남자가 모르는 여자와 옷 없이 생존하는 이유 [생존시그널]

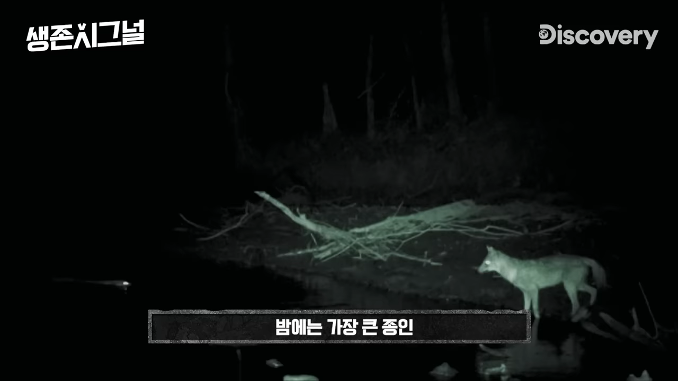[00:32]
And at night, golden jackals, the largest of the species, will be on the hunt, stealthy,
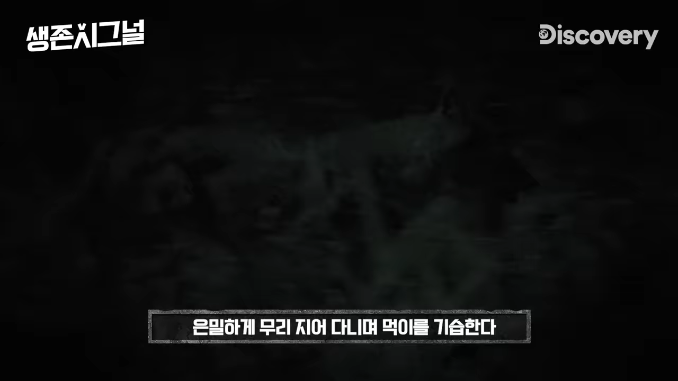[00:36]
traveling in small packs, and ready to ambush unsuspecting prey.